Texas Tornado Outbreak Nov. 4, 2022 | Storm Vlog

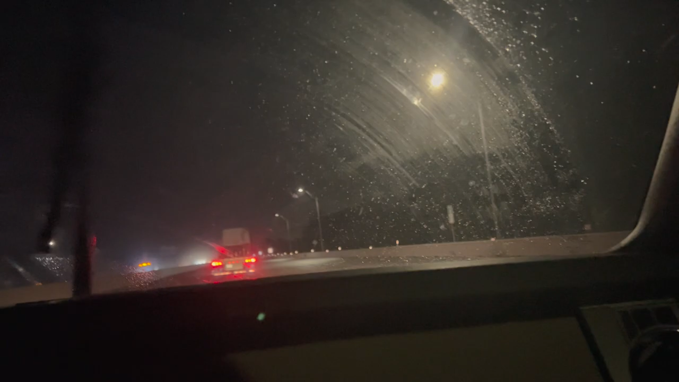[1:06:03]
and they said that that same part had taken damage from a tornado. And we were that there. That same Baptist church. We were literally, that's where how we drove there and coming back home.
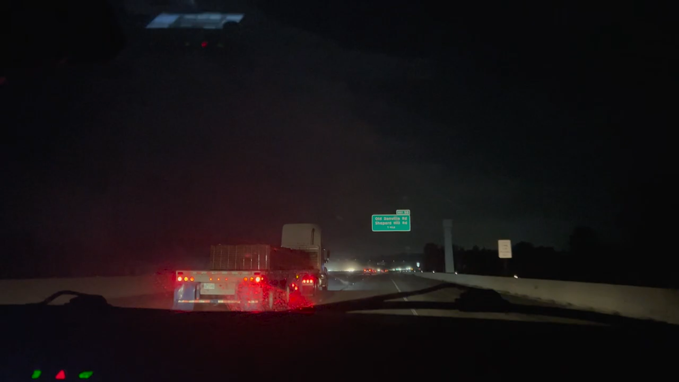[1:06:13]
But it was so dark, I didn't really notice coming back home. So did it hit after? It hit, that was recent, right? Yeah. So holy smokes, Grayson. That could have been, you know, that was probably during some of that time when we were seeing all that bad stuff. We were like, ah, boy, sad. Hope no one was hurt. And then it's really, really, it's never going to show up on camera, but it is so foggy.